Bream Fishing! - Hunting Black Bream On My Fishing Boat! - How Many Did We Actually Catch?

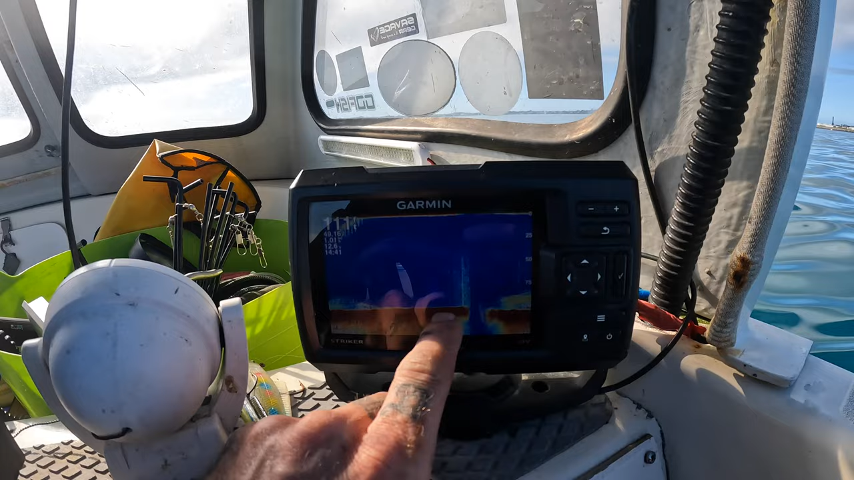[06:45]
That's your seabed. These markings that you see here, this is all black bream, guys.
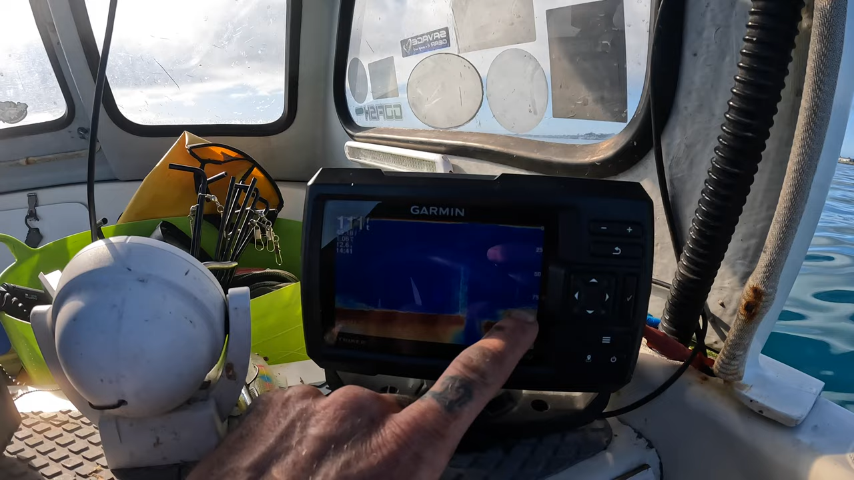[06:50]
This whole cluster, this is all black bream for about 25 feet on the bottom. It's just full of fish.
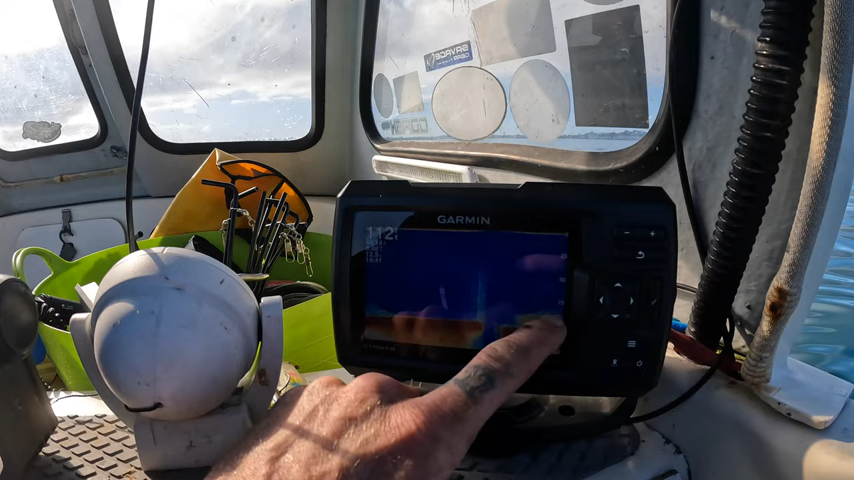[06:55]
So that's what you're looking for. These markings here, that is fish all day long.
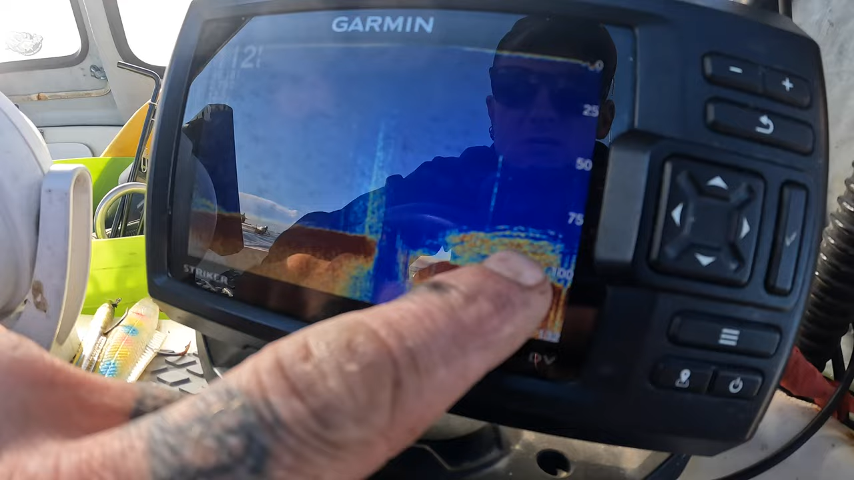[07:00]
So I'm gonna look at them, there's loads of them. So I'm gonna get down and we'll hook into a few more of them. So guys, just getting the rod down now.